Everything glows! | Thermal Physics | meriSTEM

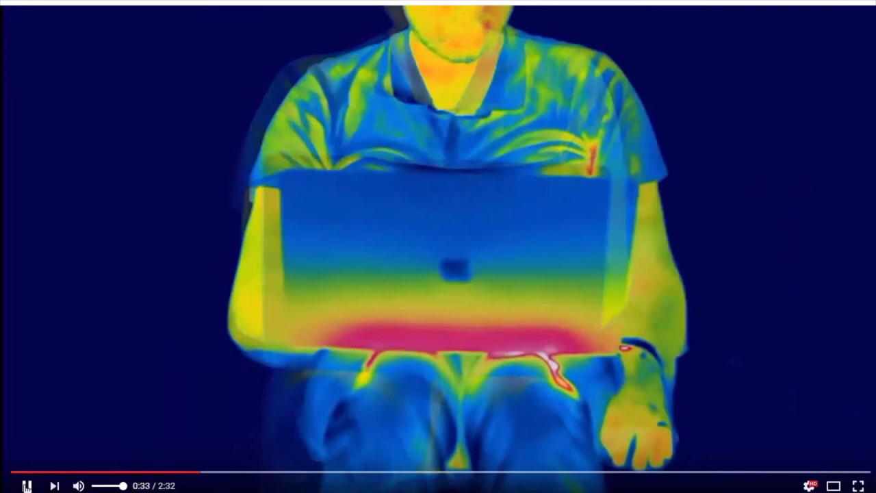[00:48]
So what we're seeing is that people, when they are warm,
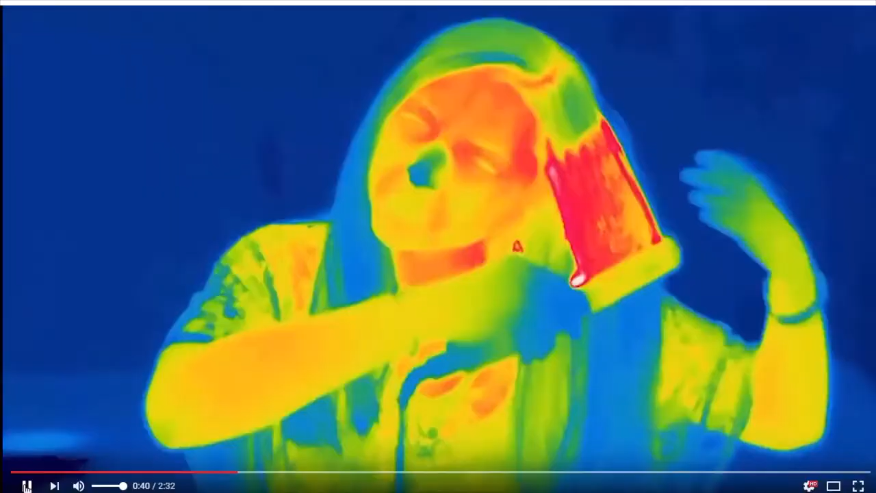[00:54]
glow and they glow more the hotter they are at this wavelength.
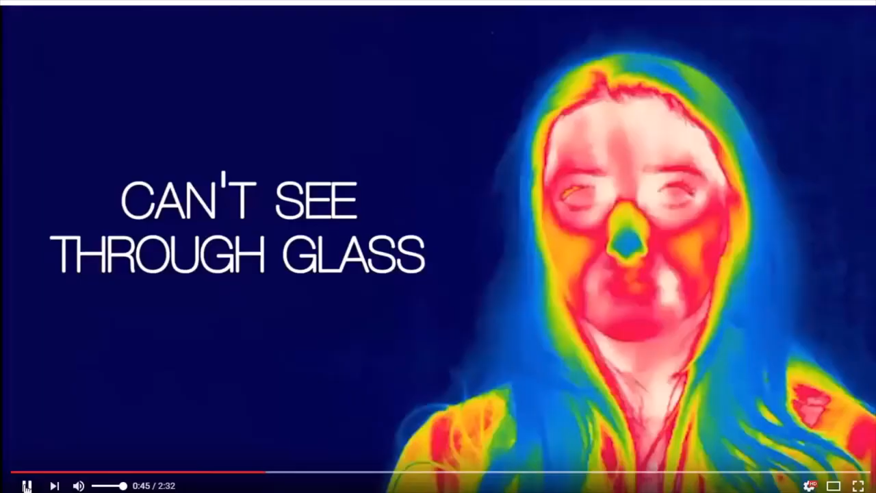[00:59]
It's blocked by glass. The face is hot.
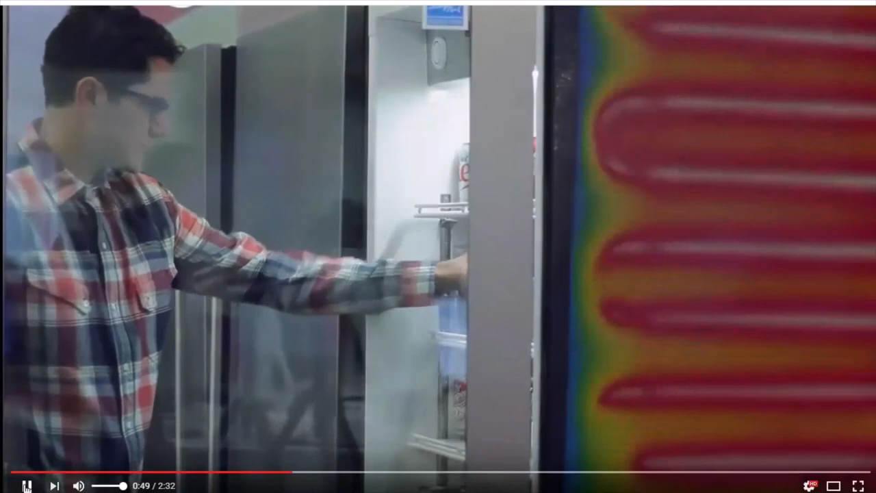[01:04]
The inside of a fridge is cold, but the back of the fridge is very hot and therefore glowing like crazy.
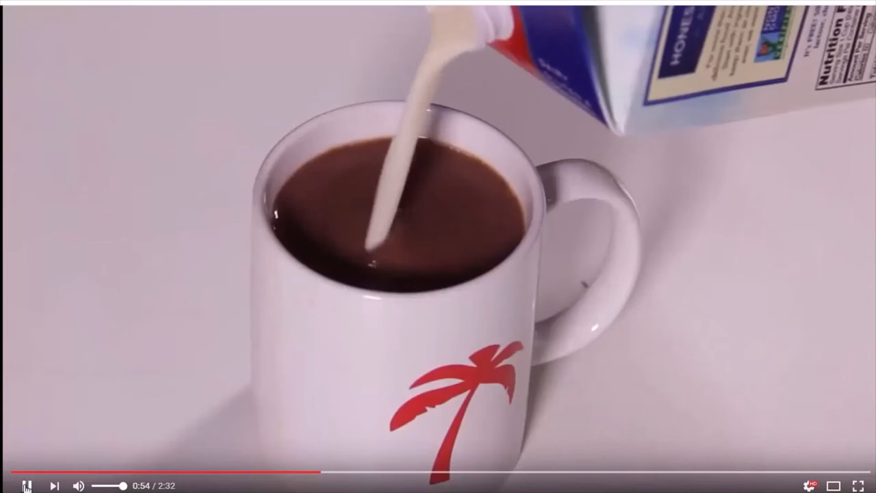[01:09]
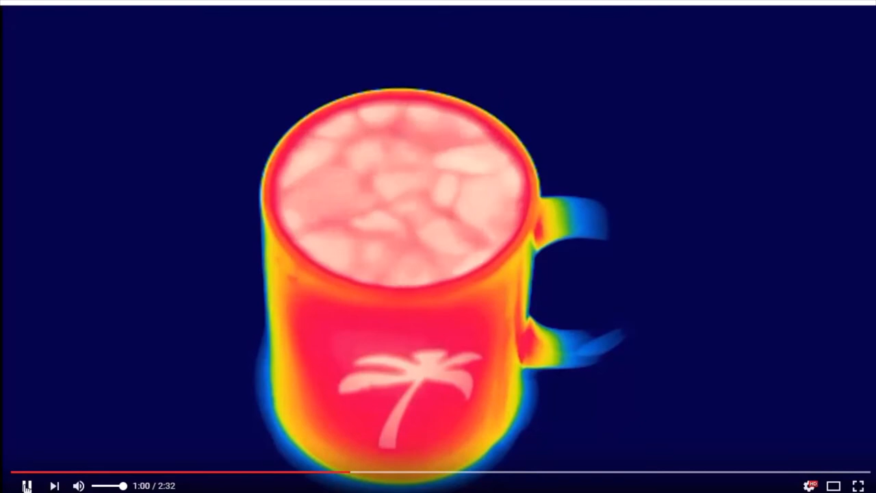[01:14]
You see the cup getting hotter and hotter as heat is conducted along the handle of the cup. Here we're frying an egg.
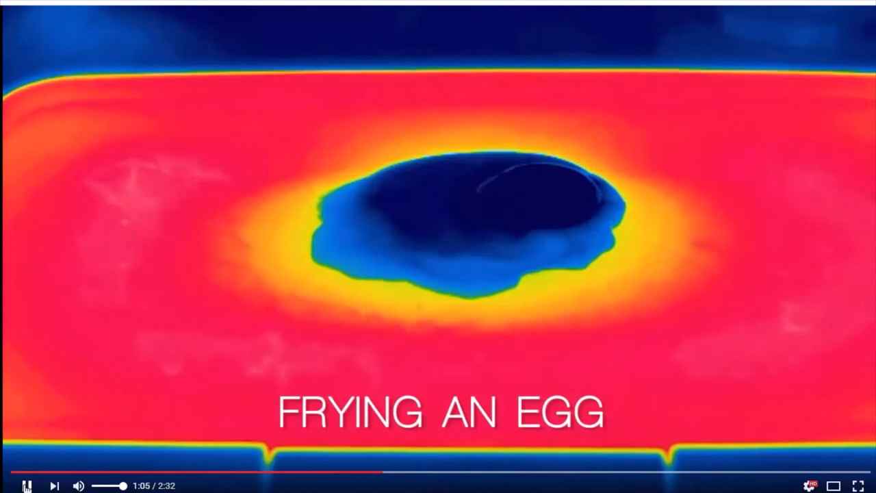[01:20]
The egg starts off cold, but heat is conducted into it from the fry pan.
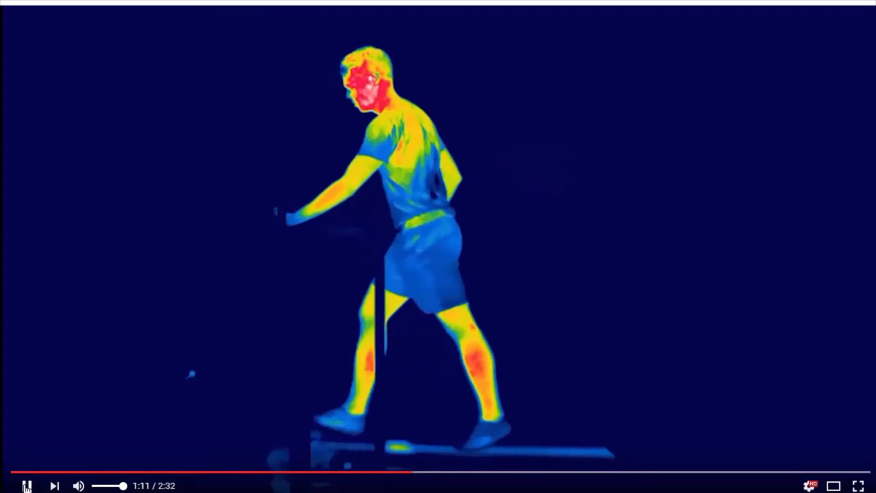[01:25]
There's someone running. As they run, they get hotter.
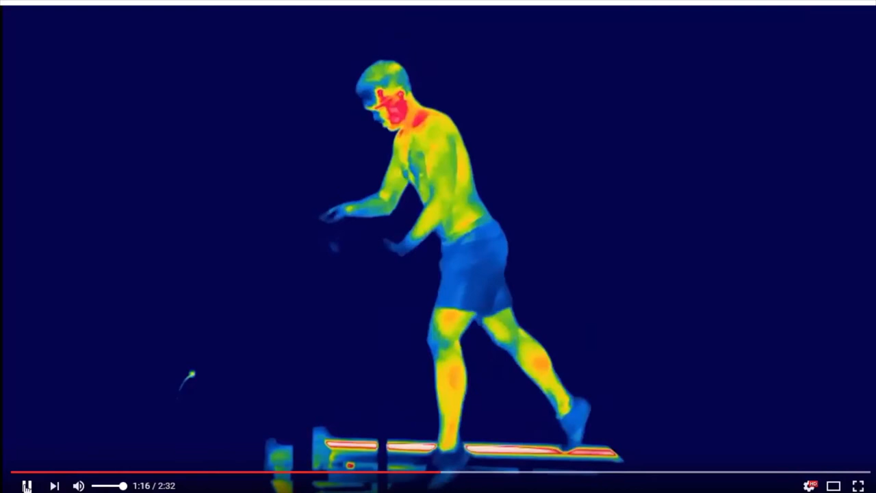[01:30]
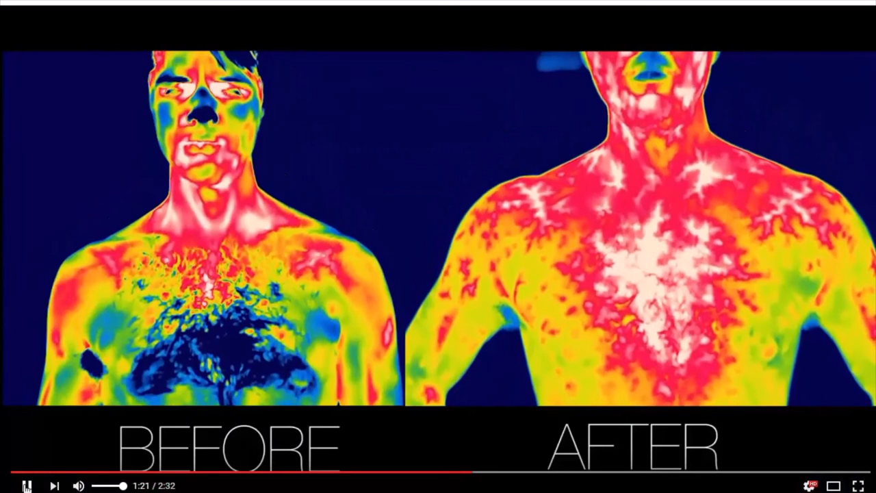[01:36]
But you can see things at the tip of the nose and nothing like as warm.
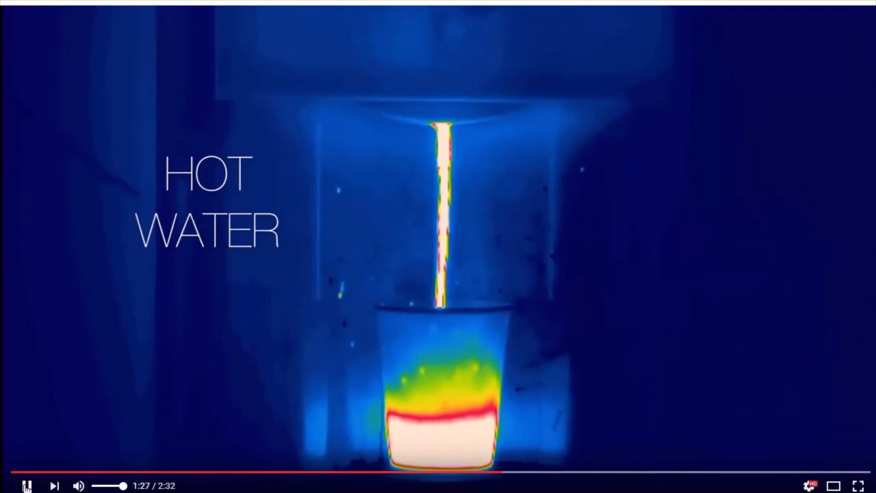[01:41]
If you've got hot water and now cold water being poured into a drink, they'd glow at different amounts.